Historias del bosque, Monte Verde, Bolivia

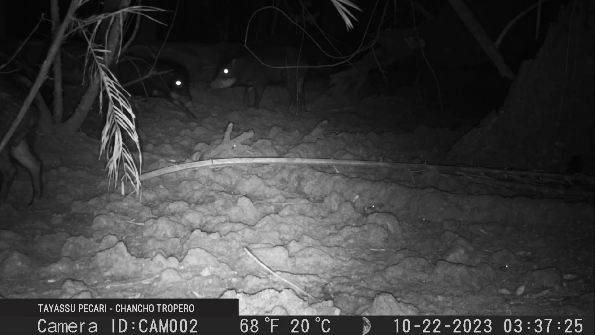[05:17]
Por la depredación del monte.
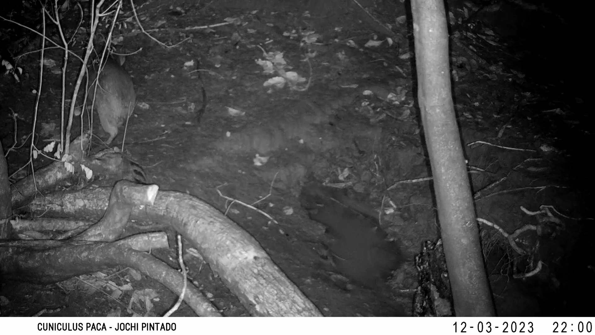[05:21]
Pues los grandes empresarios están deforestando y se están acabando todos los animalitos que también tienen vida. Y para eso hemos puesto esa cámara, para conocer qué clase de animal tenemos todavía dentro del territorio de Monteverde.